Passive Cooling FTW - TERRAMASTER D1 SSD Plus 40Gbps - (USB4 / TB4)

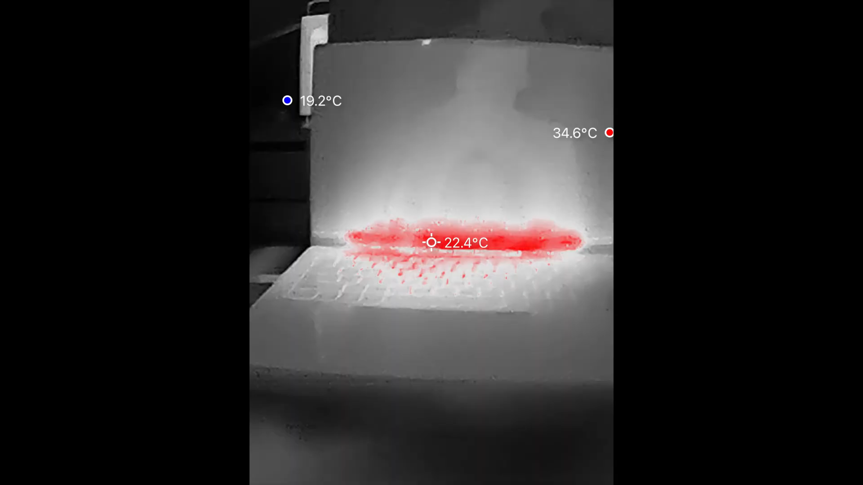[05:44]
On screen: spot 22.4°C, max 34.6°C, min 19.2°C
That's the, uh, that's me right on my computer. Uh, here it is.
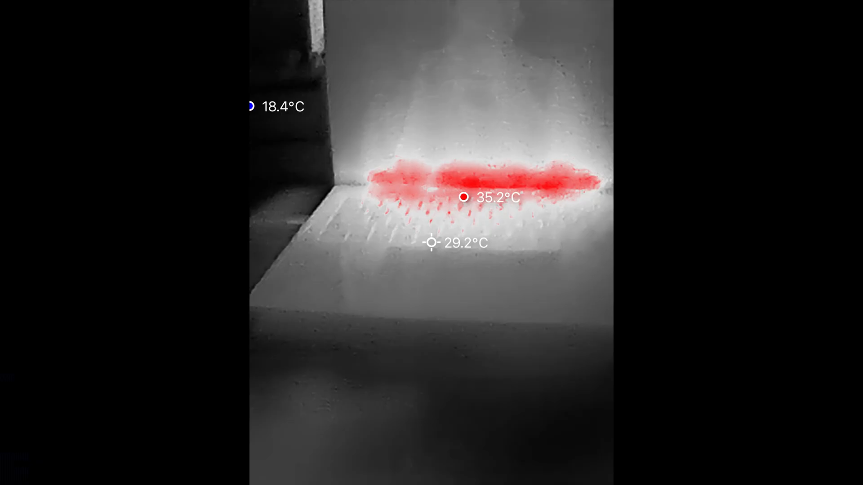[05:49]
On screen: spot 29.2°C, max 35.2°C, min 18.4°C
It's about, there's two little sections left done on, left to do on this crystal disk mark run.
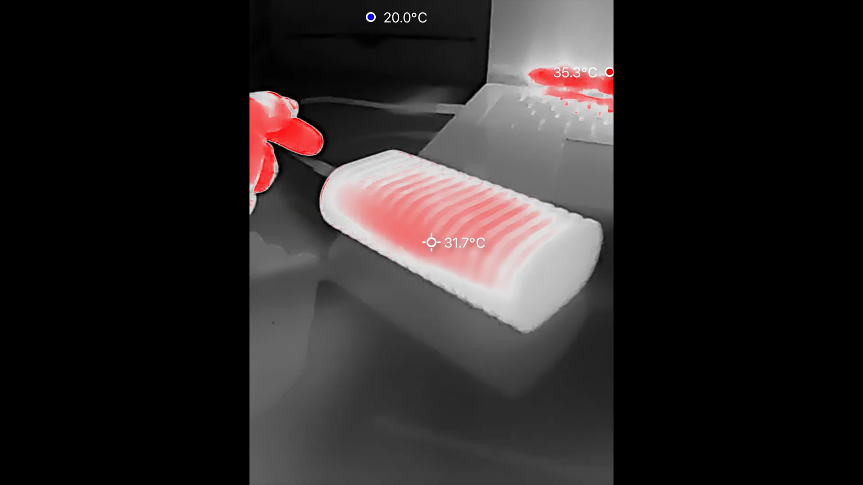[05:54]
On screen: spot 31.7°C
That's the second run. Yeah, it's like the same. That's what I was saying.
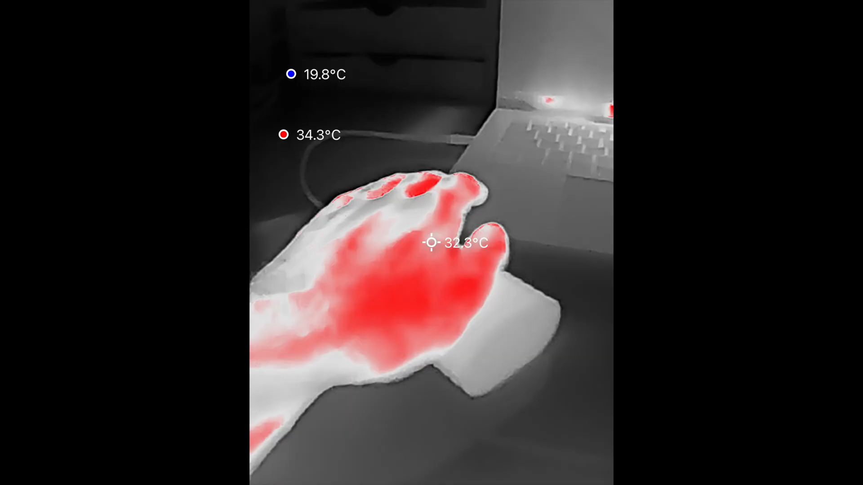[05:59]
On screen: spot 32.3°C, max 34.3°C, min 19.8°C
I was like, it feels exactly like my skin temperature. Like other than the fact that I'm touching metal and it's not me, it feels exactly the same temperature as me, which is weird.
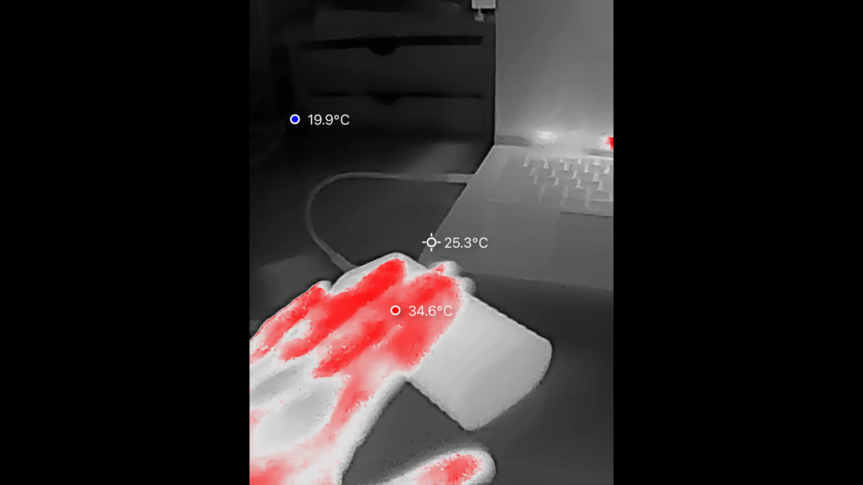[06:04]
On screen: spot 25.3°C
Normally things are like colder or hotter.
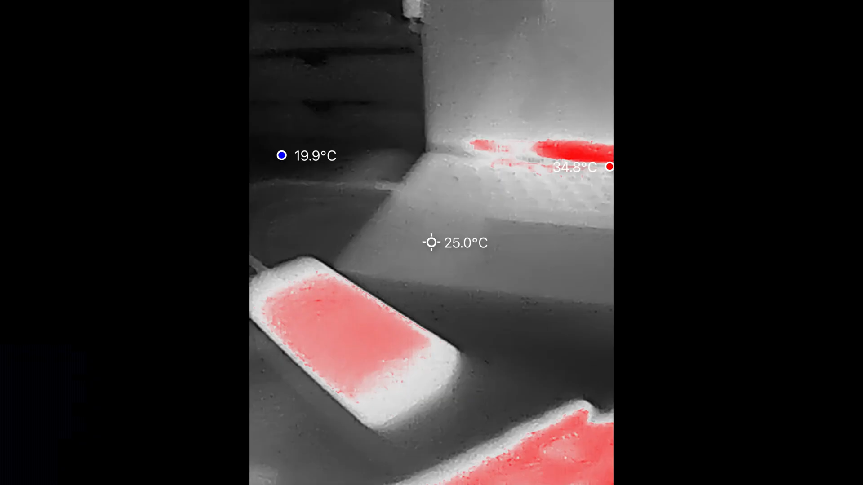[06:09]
On screen: spot 25.0°C, max 34.8°C, min 19.9°C
Like this is colder than my hand. This is cold, way colder than my hand.
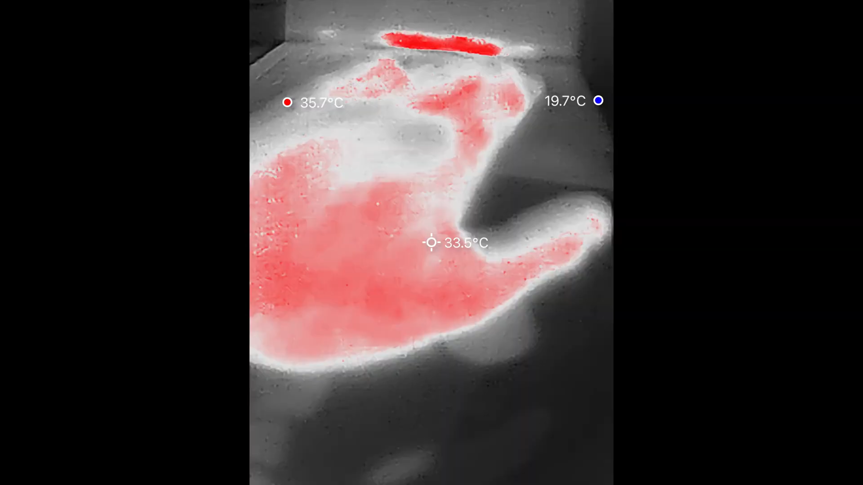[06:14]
On screen: spot 33.5°C
This is exactly like the same temperature as my hand. It's so weird.
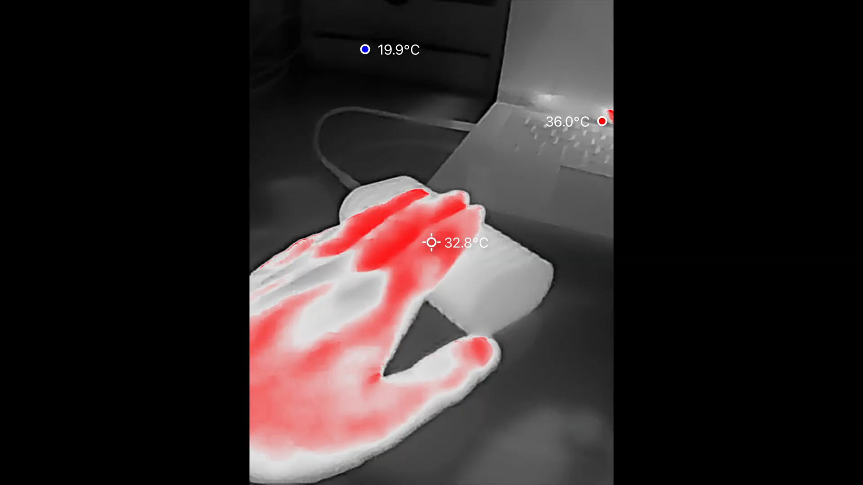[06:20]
On screen: spot 32.8°C
Uh, anyway, so it's not getting hot. You can see that it's like compared to my cold desk, right?
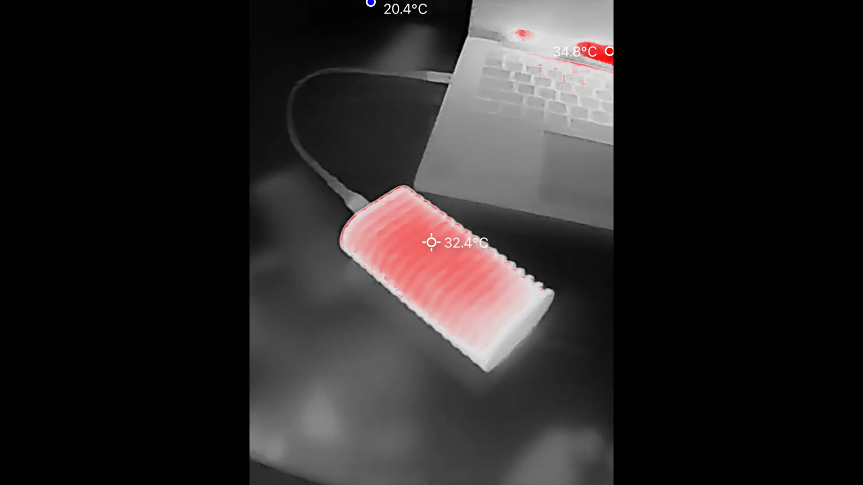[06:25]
On screen: spot 32.4°C, max 34.8°C, min 20.4°C
But 32 is super cool. How about the bottom?